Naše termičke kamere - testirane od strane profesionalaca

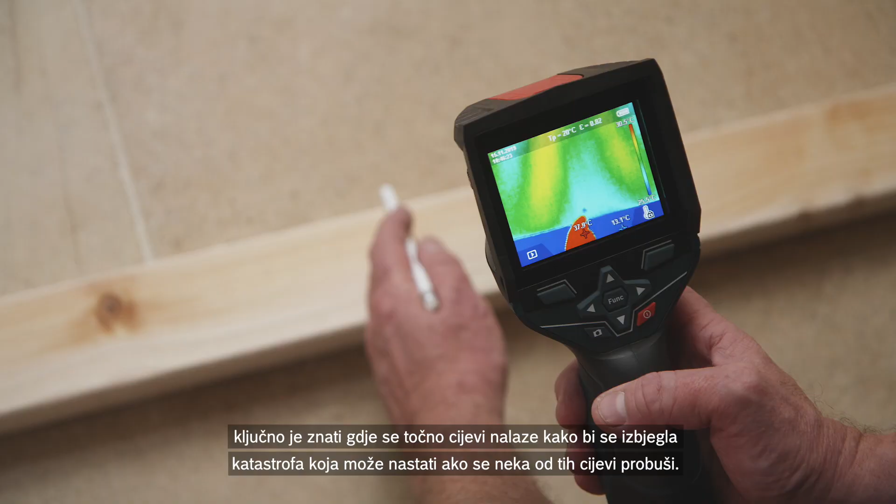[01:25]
to avoid the disaster of going through one of those pipes.